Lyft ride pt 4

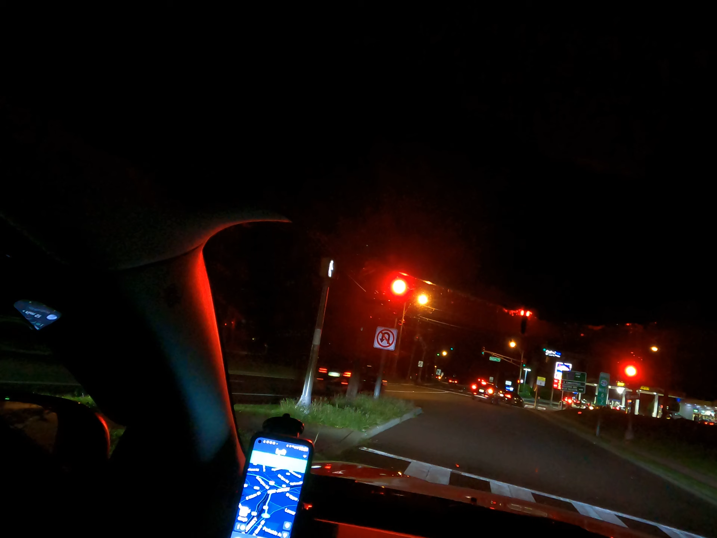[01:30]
This is a long light, ain't it?
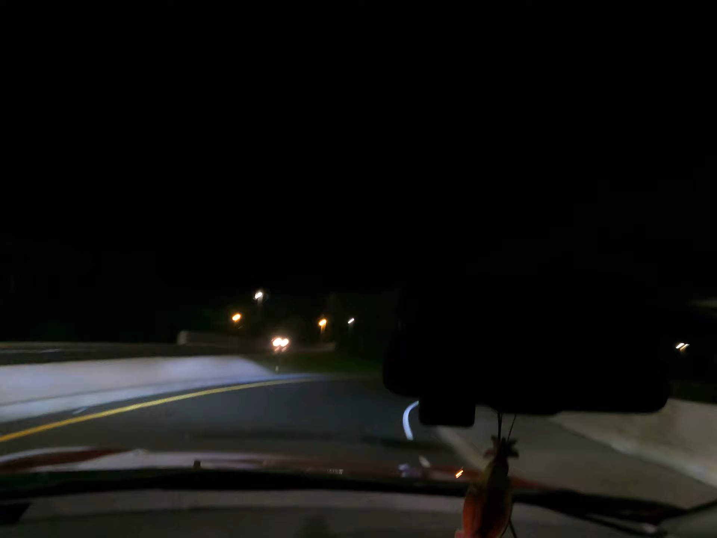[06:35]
first time I've drove over this. It's the first time I've driven over this. This is all new. Huh? Well, I don't know.
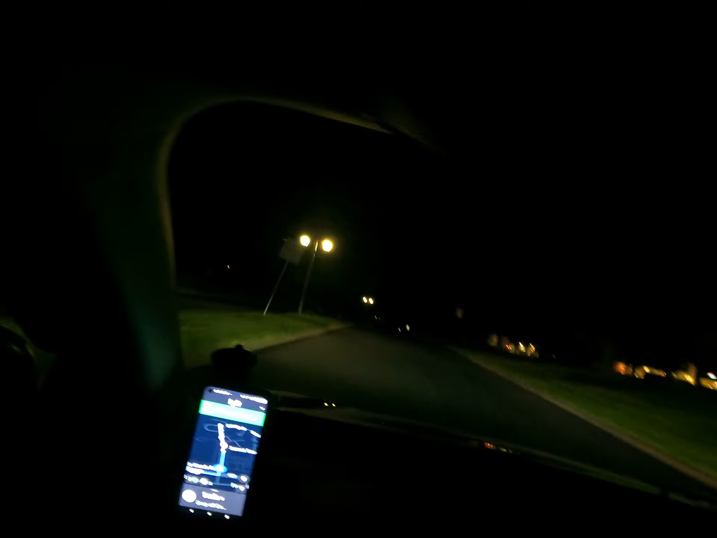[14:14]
Thank you. Wow. To the left? Yeah. This one right here?